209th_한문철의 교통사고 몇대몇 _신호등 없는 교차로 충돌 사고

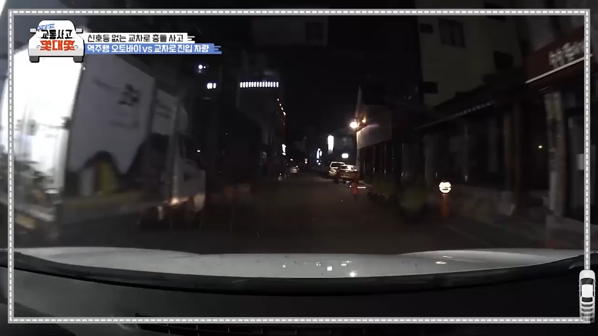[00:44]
속도 빠르지 않게 천천히 가고 있습니다. 조그만 교차라고 나오는데 왼쪽으로 못 가고 똑바로 가야 되는 거죠. 여기서 직진을 통과하는데... 오토바이랑 부딪혔습니다, 오토바이. 그런데 오토바이에 바람이 많이 타고 있네요. 4명으로 타고 있었어요. 이번 사고에 대해서 블박차 운전자는 아니, 일방통행로에서 그렇게 역주행으로 달려놓으면 어떡하라는 얘기냐.